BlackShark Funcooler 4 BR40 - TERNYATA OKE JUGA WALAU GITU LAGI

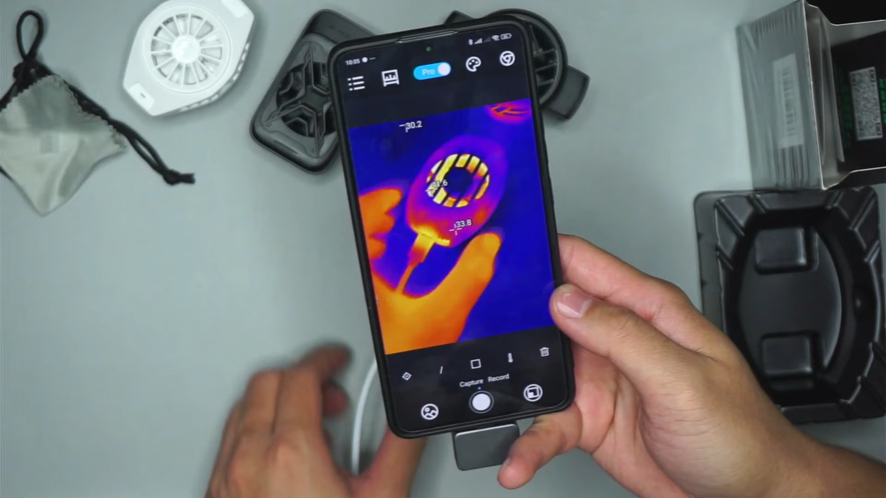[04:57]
ini heating nya di di di di
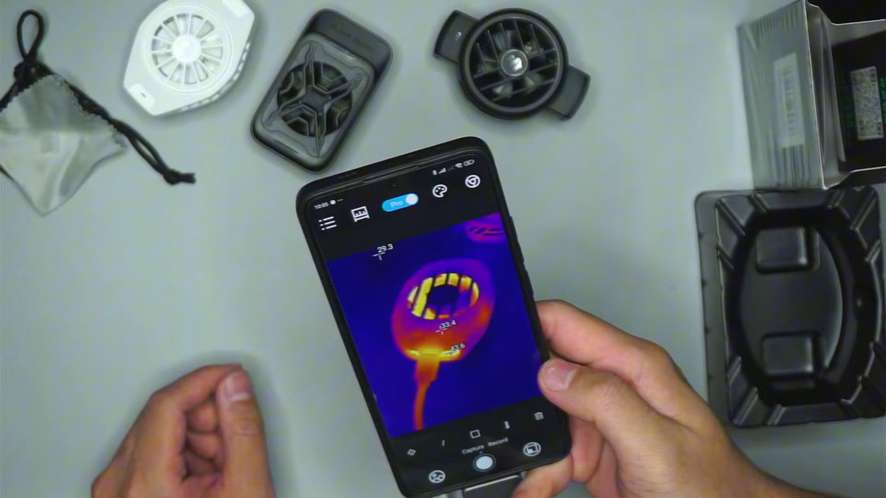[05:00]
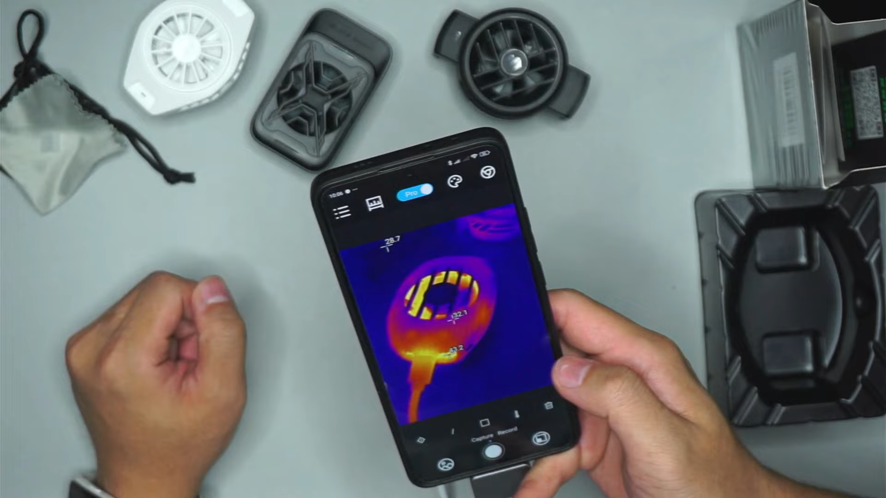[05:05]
43 panas heating nya di 43
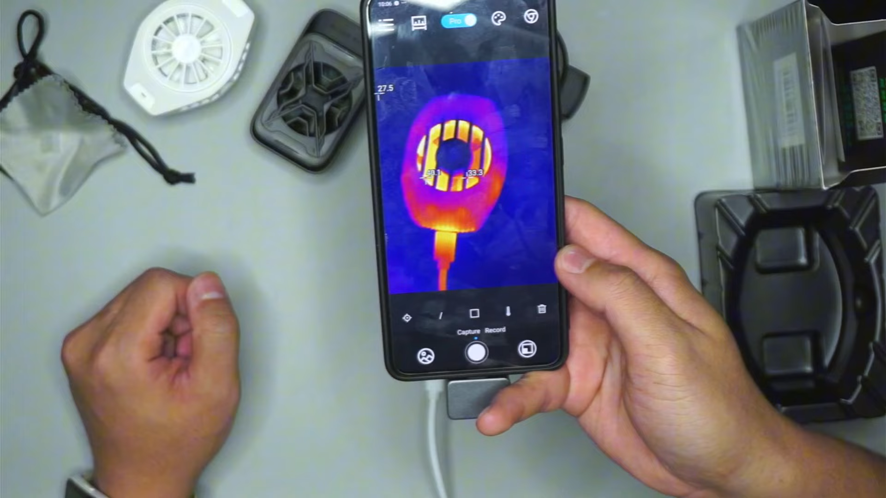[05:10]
heating ujung heating dalam di 40
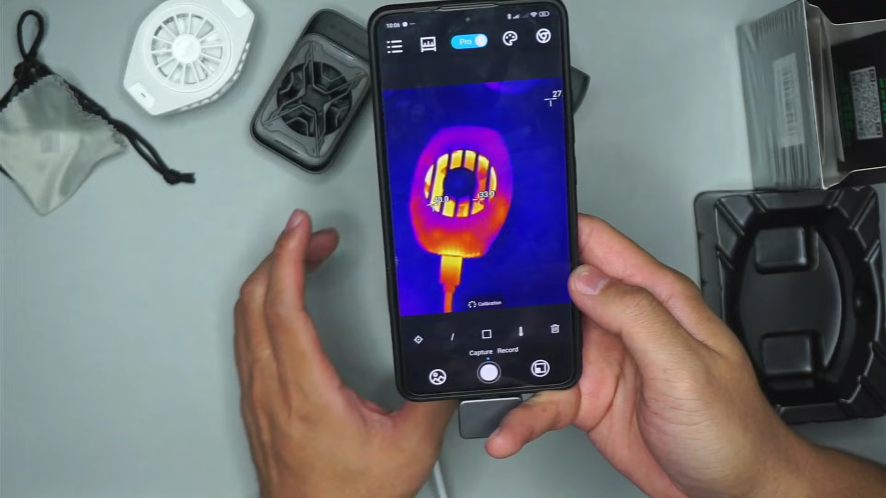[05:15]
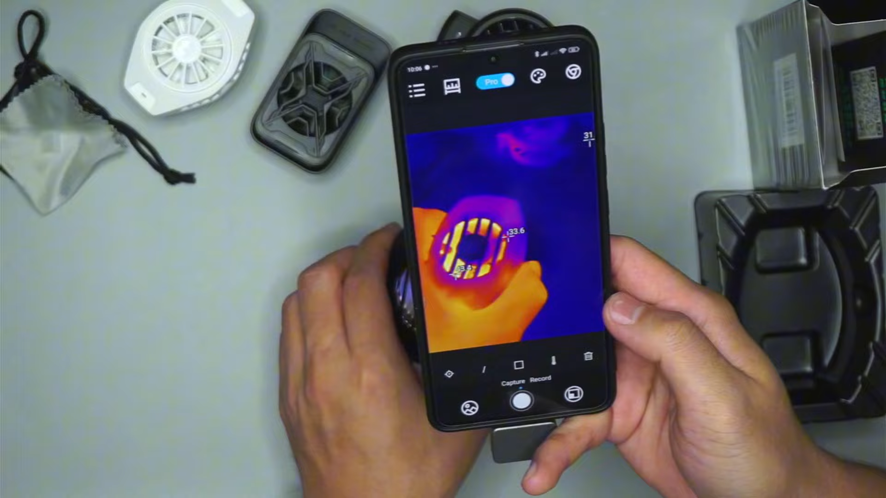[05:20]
30 detik terpanas nya bisa sampai 46 itu biasanya
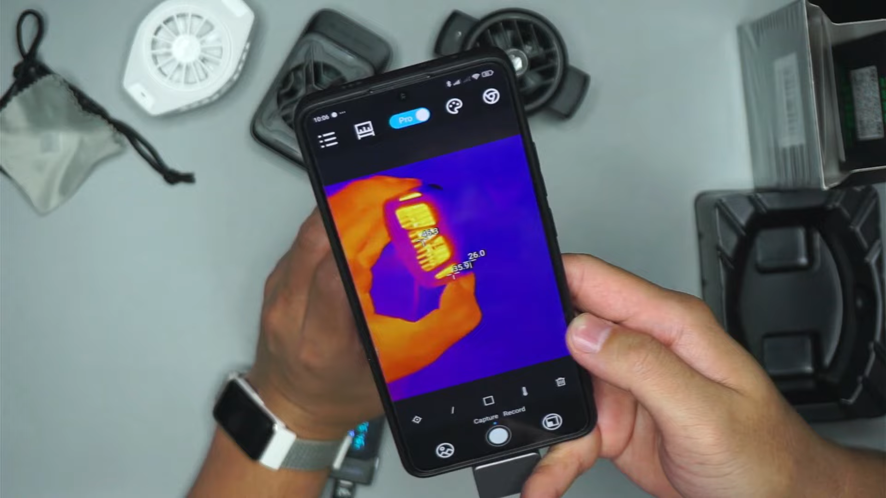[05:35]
kipas wajar ini bagian dingin nya lumayan rata
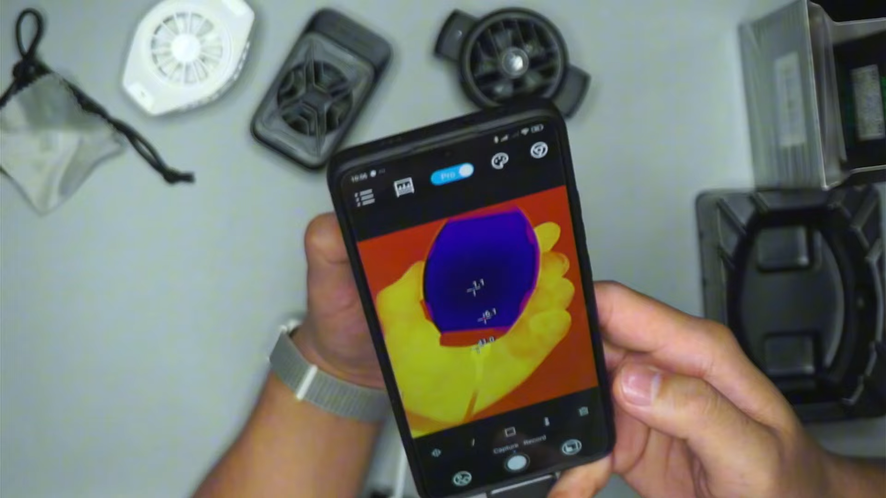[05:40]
bisa 0 di suhu ruangan kayak gini wow wow untuk kelas nya black shark boleh boleh banget harga segini ini harganya gue dapat di 260an